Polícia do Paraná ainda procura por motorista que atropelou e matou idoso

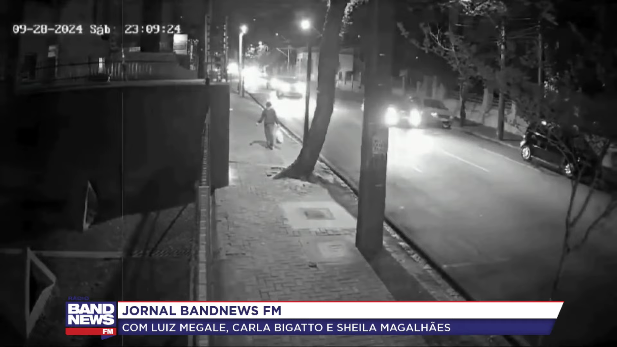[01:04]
Em seguida, ele foge sem prestar socorro, segundo o delegado Edgar Santana. Que não se tratou de um acidente. As imagens, é claro, que na verdade se tratou de uma tragédia mais do que anunciar uma verdadeira falta de empatia, de respeito e de consideração por todos que passaram ali pelo local e visualizaram a vítima no chão e não prestaram nenhum tipo de assistência. É isso, a Sheila falou fora do ar. Nós falhamos, né? De qualou? Com os seres humanos.